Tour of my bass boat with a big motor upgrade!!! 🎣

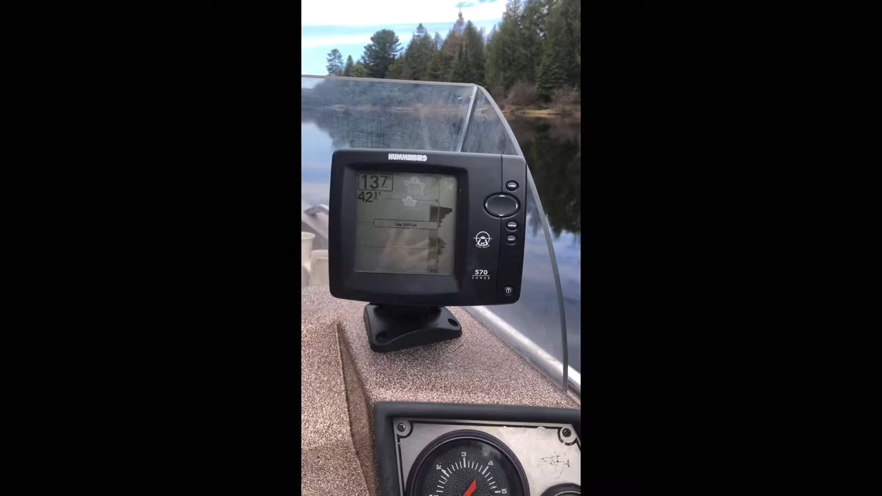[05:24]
shows depth, what the bottom looks like, the fish. Okay, so the next thing I have in my boat is live wells. So as you can see, the main's on.